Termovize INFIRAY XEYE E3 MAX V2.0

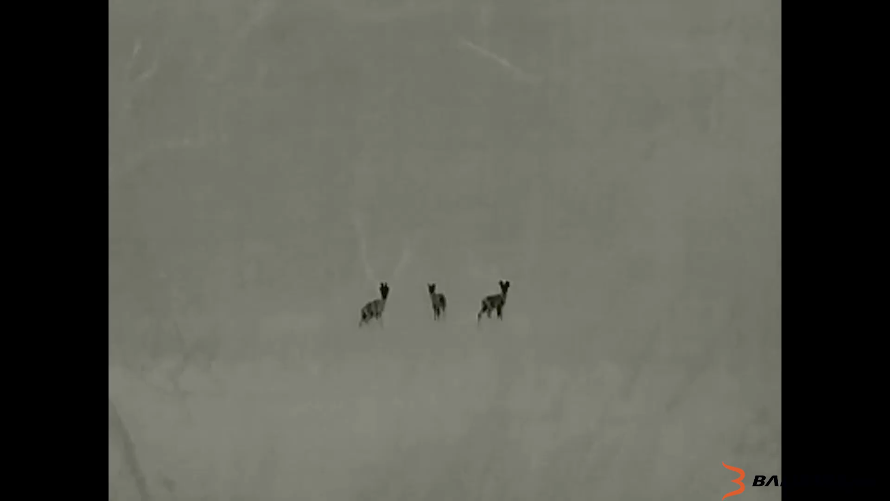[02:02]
The third button also holds a button to your enjoyability.
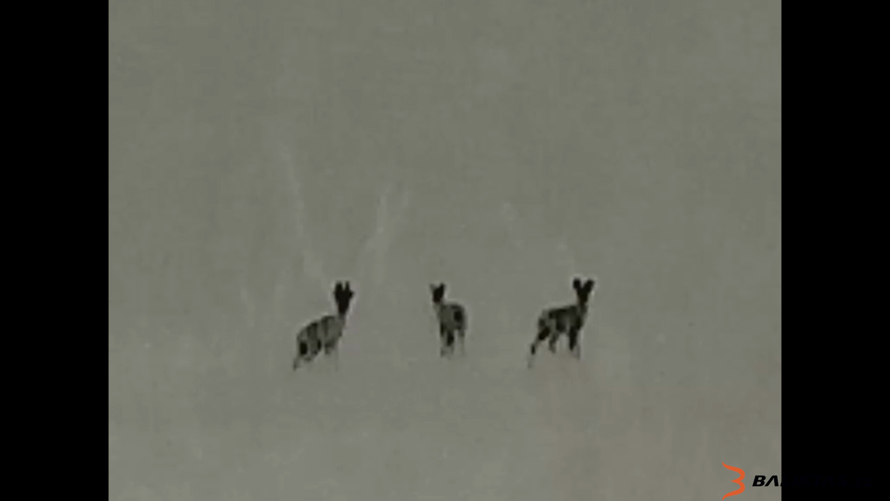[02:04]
The other button also holds a button to do photography and video.